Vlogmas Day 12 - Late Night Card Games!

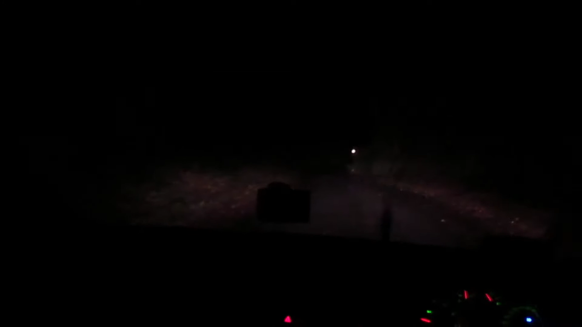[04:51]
Oh my God. Where's he gone? He's in the tree. I just hope he doesn't come. Oh, okay. Well, there was an owl. You can't see us, but you can hear me. So there was an owl on the road. And it was just sat, like, in the middle.